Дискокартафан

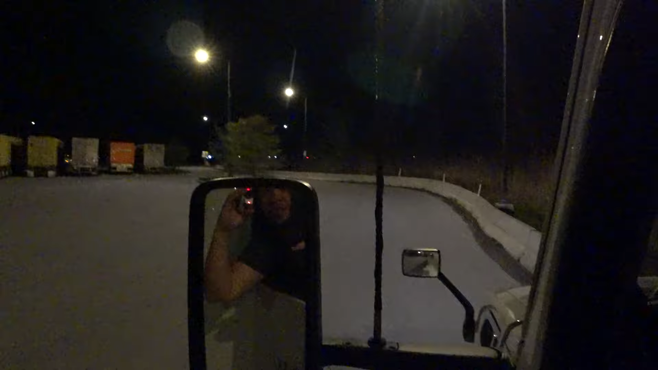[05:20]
Вы гляньте, какое поле. И это он уже заполненный, все, уже нема где стать. Я уже стою с нарушением под забором. Прикол. Прикол. Hey, почему он сказал такую вещь?
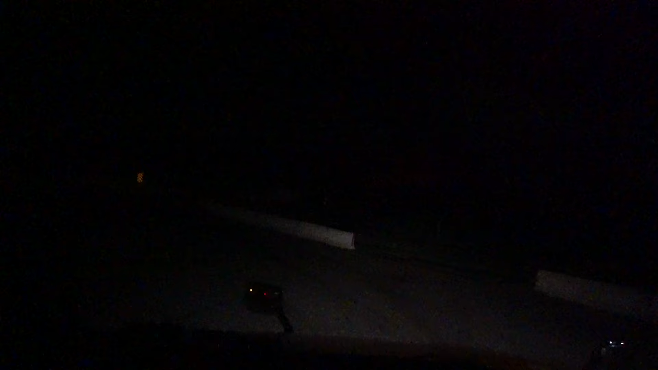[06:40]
Увидите, сколько там мест. Тут уже забито. Стоят гаврики.
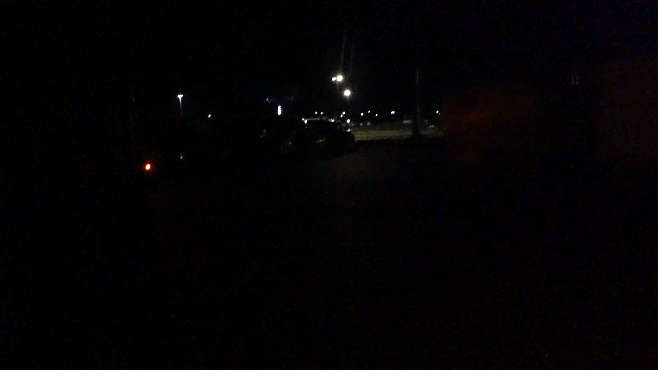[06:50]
Вон там понятно, на-на. А дальше какой плацик.
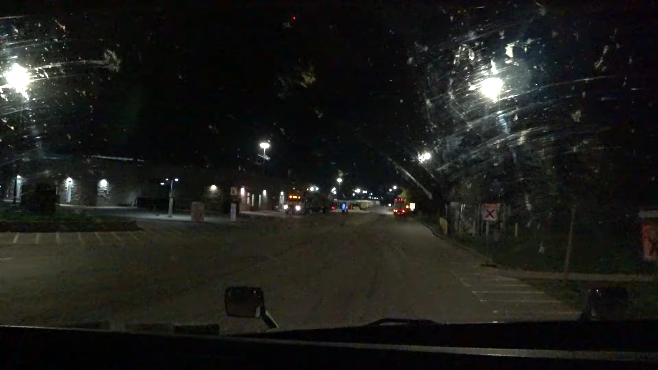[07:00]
Ну, сегодня подзабитый. Обычно тут всегда есть место. Я думаю, сейчас мы найдем. Ну, обычно там забито. Жопа в жопе, сюда заезжаешь. А здесь гуляй конем. Ну, сегодня, как ни странно, подзабили и здесь. Ребятки. Паркинг Кембридж. Редкое явление.
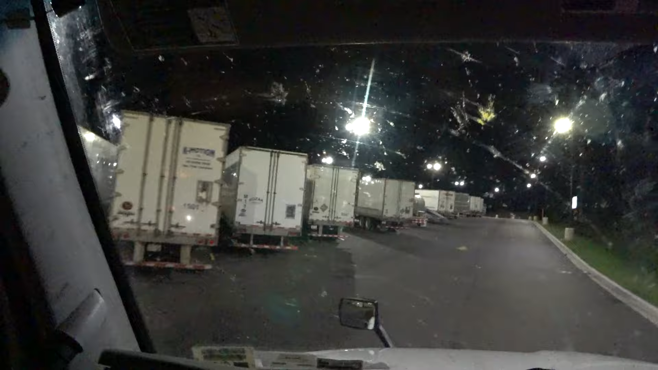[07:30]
Но есть места. Вот местечок. Вот местечок. Есть места. Вот местечок. Ну и вот, чтобы мы тут без проблем. Раз. И заплыли.
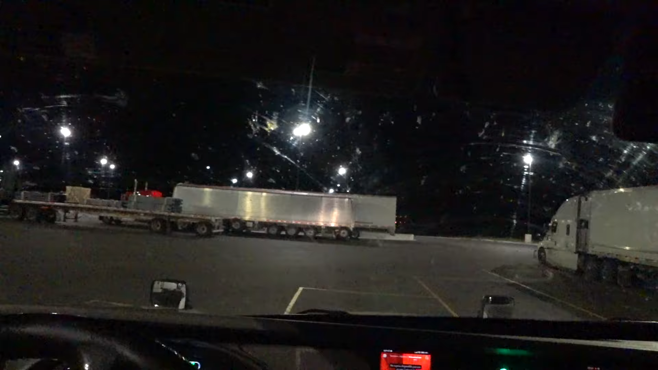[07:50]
Главное смотреть, чтобы не было рефов по сторонам. Поехали туда, гуляй конем. Смотри, сколько места. Сколько места.
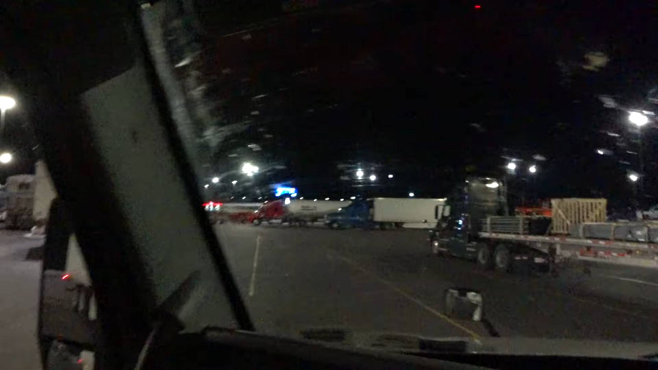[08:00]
Не знаешь, куда встать даже. Вот, смотри. Четыре места сразу.
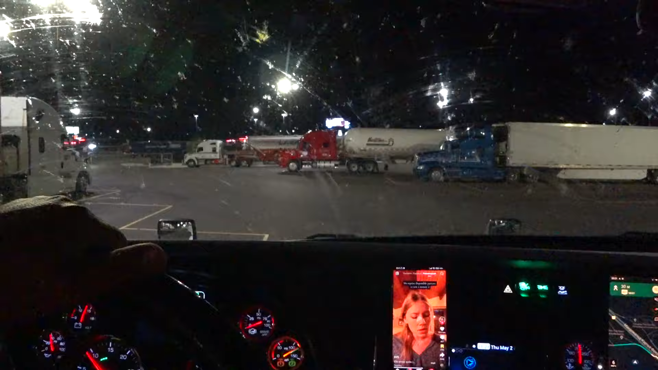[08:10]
Выбирай каравай. Вон там мест куча. Там, ну короче. Во. А, молотит, молотит вот стоит. Ты
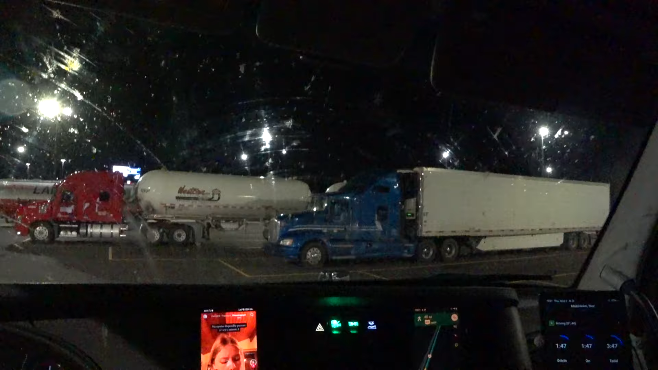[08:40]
Надо все цинковать. А вон автовоз. Можно туда к автовозику стать. Поеду, короче. Не хочу я стоять около того, блин, дракона. А если старый Питер Билл то такой заедет и не глушится, то это, короче, вообще жесть.
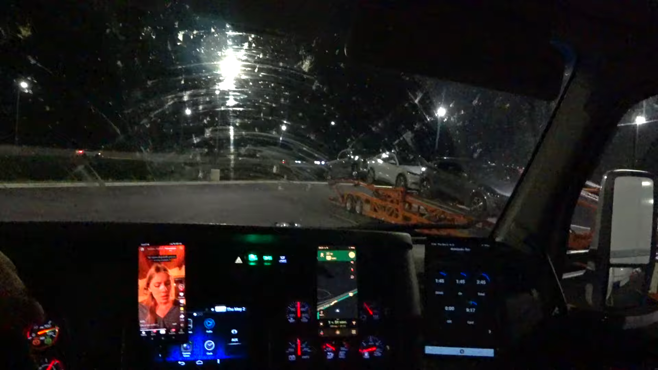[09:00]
Это такой трактор. Новенькие тачечки. Ты шо, красавчики. А мы сейчас станем между двух бочек.